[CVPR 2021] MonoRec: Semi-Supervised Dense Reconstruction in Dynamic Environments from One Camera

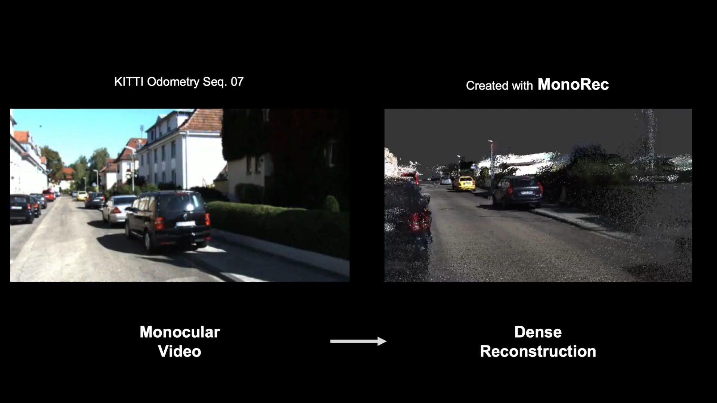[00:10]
The aim of this work is to go from a monocular video sequence in a dynamic environment, as shown on the left, with for example moving cars and pedestrians,
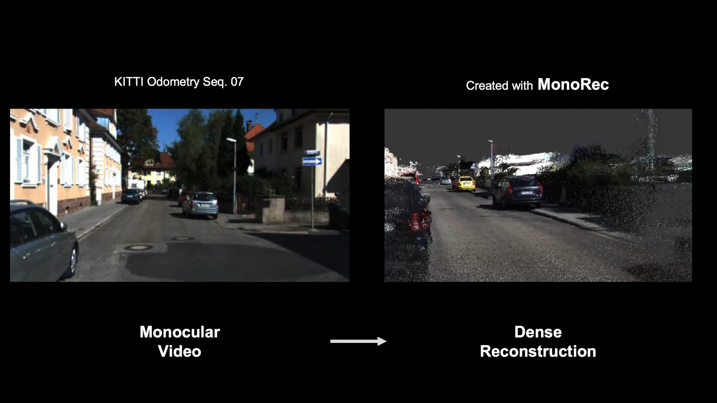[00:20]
to a dense reconstruction built from per-frame dense depth maps, as shown on the right. This point cloud was created using our proposed MONOREC method.
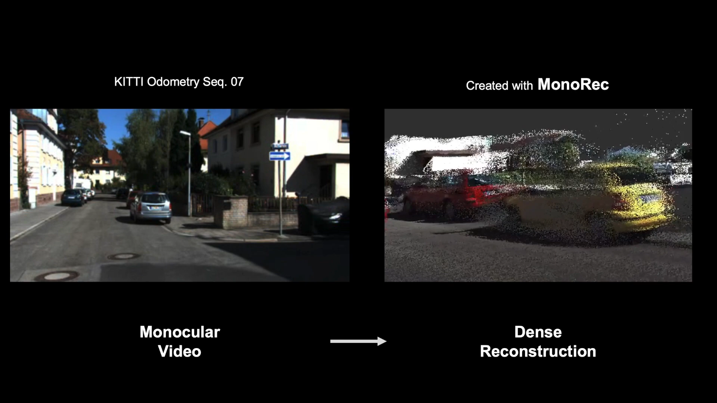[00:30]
The task of dense reconstruction from a single camera in a dynamic environment comes with several challenges. We can use single frames for depth prediction, however,
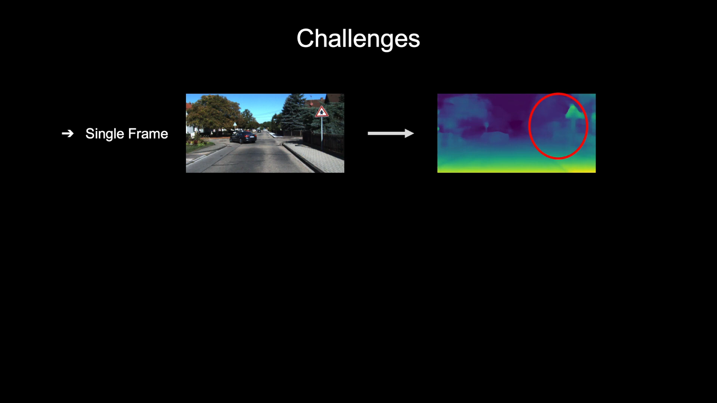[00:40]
because of the limited information available to predict depth might not be accurate enough for reconstruction. When using a short sequence of frames as input, usually encoded as a cost volume, we get very accurate depths.
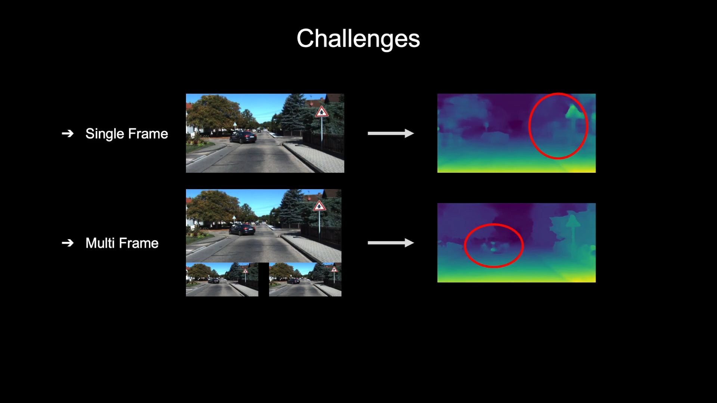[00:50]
However, moving objects cause temporal inconsistencies in the cost volume and give artifacts in the final result.
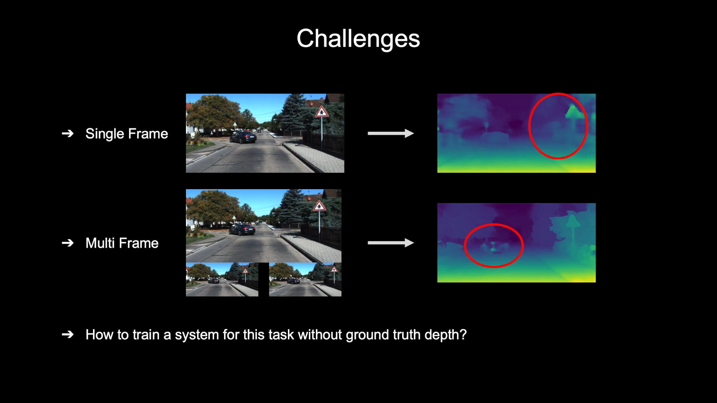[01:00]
Finally, it is a challenge to train such a system without using any ground truth depth data. MONOREC, as one of the first works, tackles all these challenges at once by combining dense depth prediction with moving object detection.